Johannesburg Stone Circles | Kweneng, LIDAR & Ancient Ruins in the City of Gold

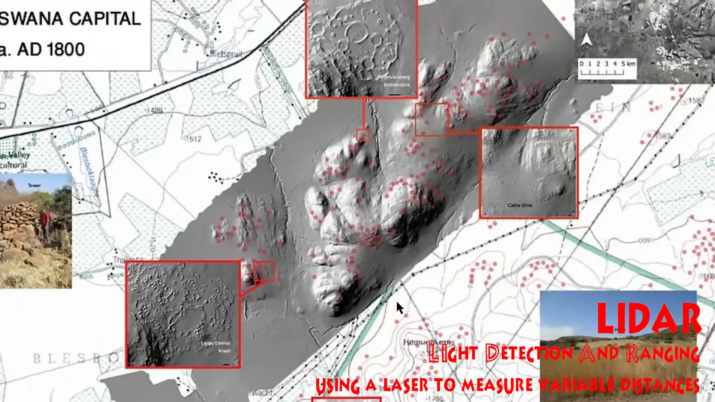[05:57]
And here we have that lidar.
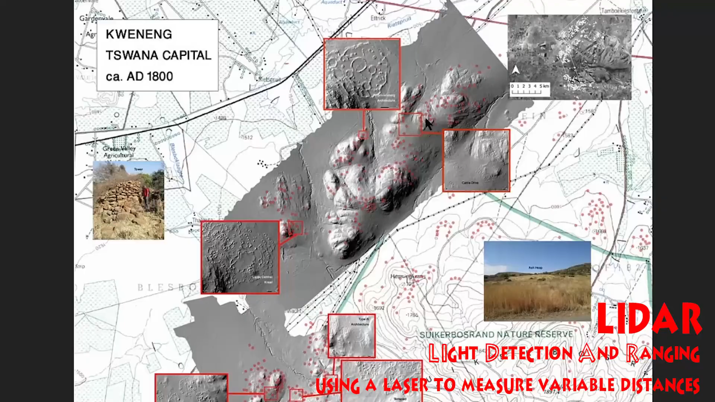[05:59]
So this is amazing. I love this.
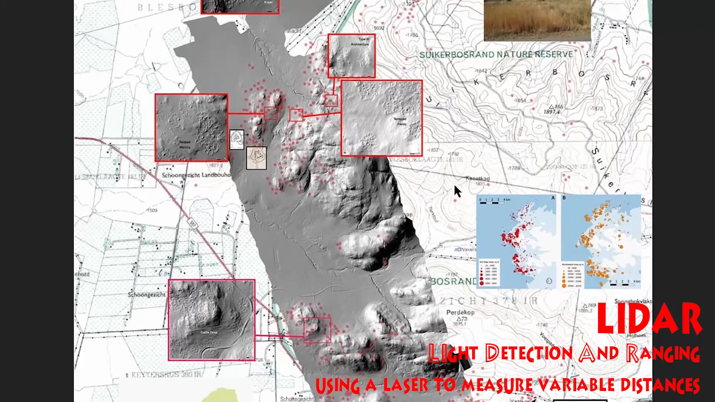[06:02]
This there should be more of this. So they they document basically this whole area with lidar.